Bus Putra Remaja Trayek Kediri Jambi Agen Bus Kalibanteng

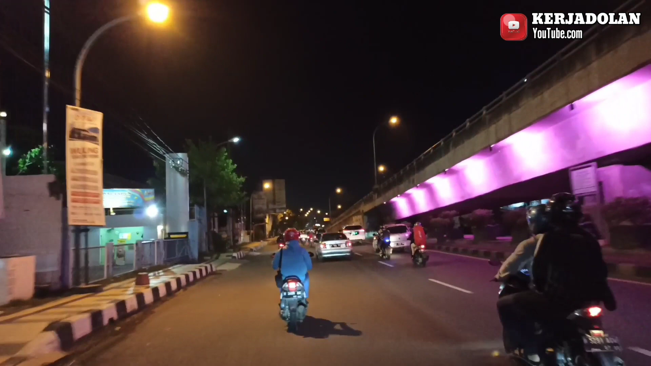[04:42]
Saatnya kita pulang lor Ini sekalian kita jalan-jalan ya Keliling kota Semarang ya Kenapa di sebelah kanan ini ada flavor kali banteng lor Clever yang mulai dibangun Sekitar tahun 2011 ya
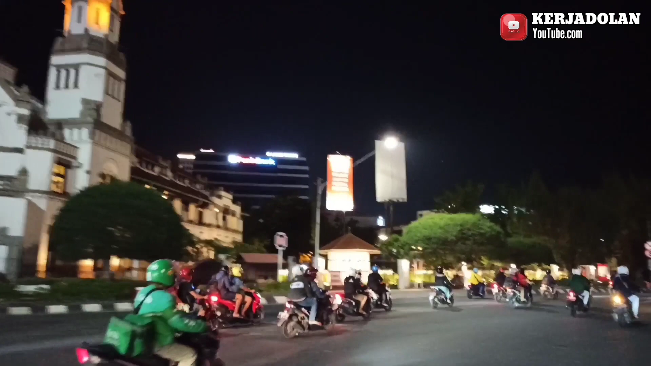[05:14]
Bawen lor Di Ungaran itu Dan di depan kita ini ada bangunan legendaris lor Bangunan Lawang Sewu